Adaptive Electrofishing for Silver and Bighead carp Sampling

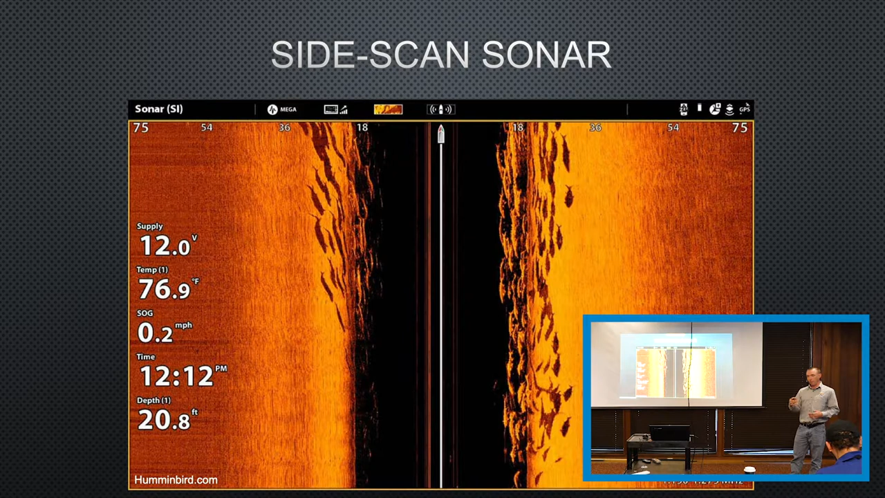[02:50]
On screen: depth 20.8 ft, water 76.9°F, speed 0.2 mph
is we use side-scan sonar a lot. And most boats, most of your head units today have those. Hummingbird and Lowrance are, you know, pretty much every viewer system that comes out has this.
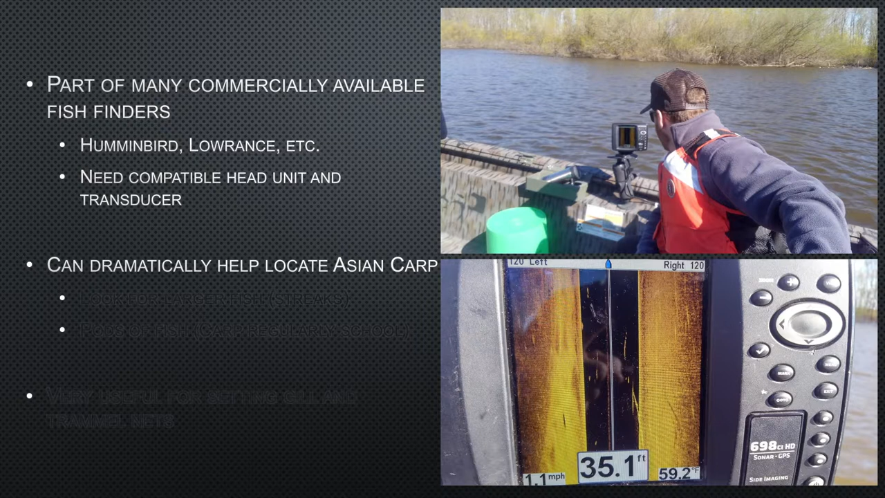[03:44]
On screen: depth 35.1 ft, speed 1.1 mph
So, that's what we're looking for when we're shopping. A lot of times we'll have electricity off or, you know, have the person on the front hanging off the pedal. We're just moving, just looking for these fish. Again, larger streaks, which indicates usually Asian carp. And then pods of fish. So, Asian carp seems to school up. And so, you get lots of these long streaks all together.
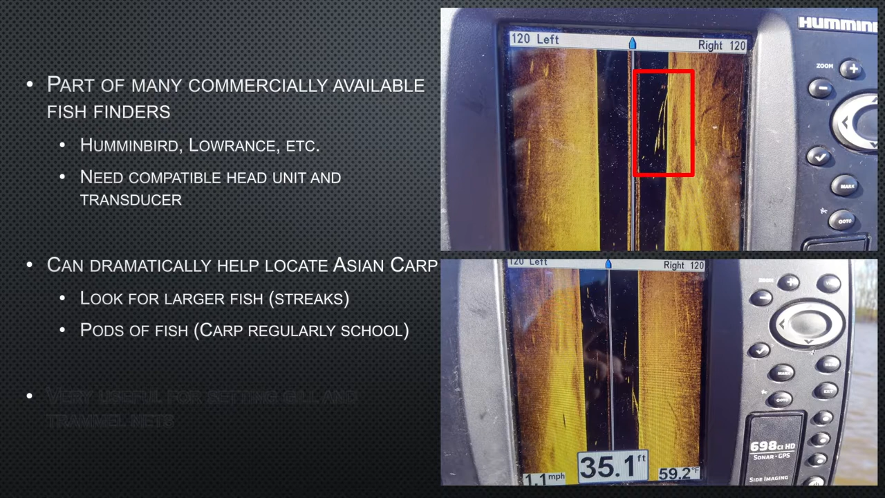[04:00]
On screen: depth 35.1 ft, speed 1.1 mph
There's a good chance you've got several Asian carp all together all moving along with the boat. And it's also super helpful for setting gale nets and trammel nets, especially if you don't like pulling these things out of trees off the bottom. So, it's got multiple uses. If you don't have size gain on your head units, it's a good idea to look into it and try and get them. But it doesn't have to be a very expensive unit.
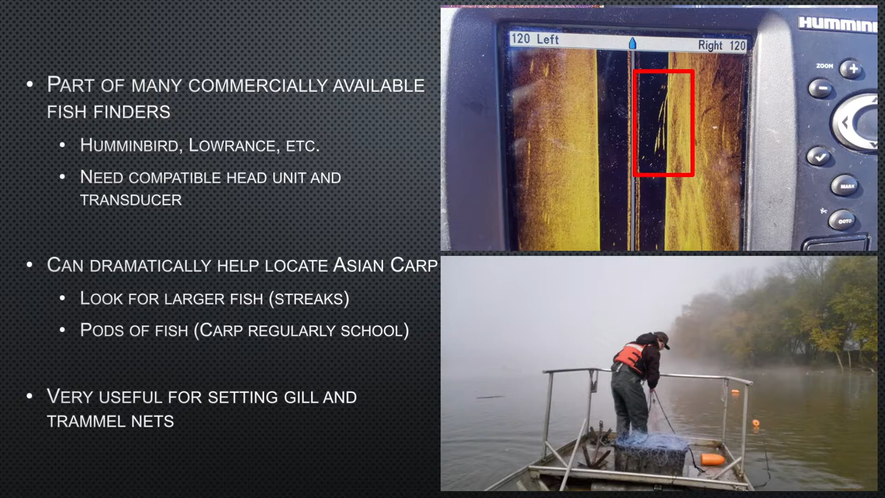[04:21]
You know, the newer units now, the Honda Bird Helix 12s or Helix 10s or whatever, can set you back, you know, a couple of them that way. But even the older units, this is like a 698 or something.
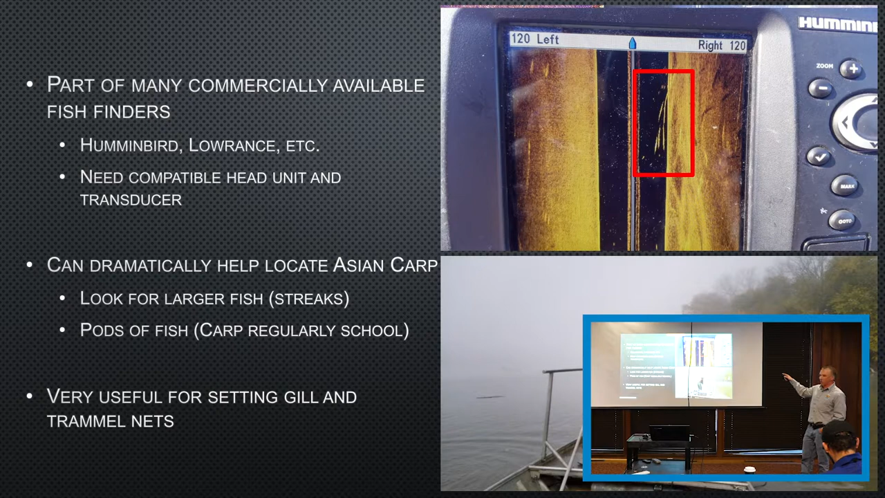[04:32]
So, not super expensive or very big even. But you can still see pretty good detail. So, something to look into.